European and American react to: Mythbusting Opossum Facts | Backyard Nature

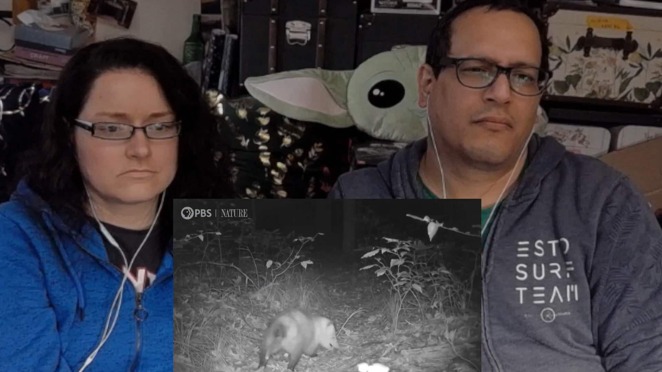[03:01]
scavengers they clean up the environment around them of deceased animals one of the best things about them though they eat ticks a lot of them too it's estimated they will eat around